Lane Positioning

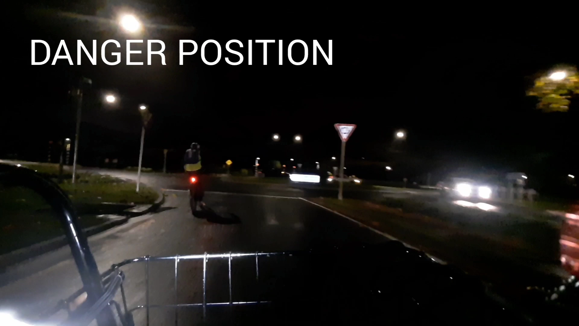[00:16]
He's planning on going straight through, but you can see that he moves into a danger position, which invites cars to pass on the right.
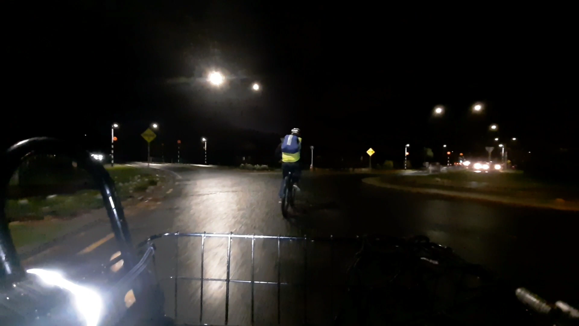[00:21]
As he moves through the roundabout, he shifts over to the right side, again inviting vehicles to pass on his left. If you compare that to my position, you can see that I take the primary position, both entering the roundabout and approaching this turn.
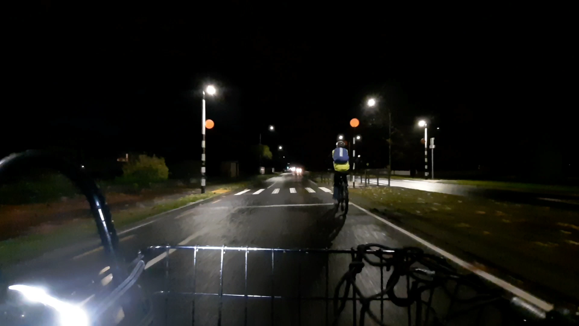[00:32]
That puts me in the position where I can be seen and drivers will not try to pass me.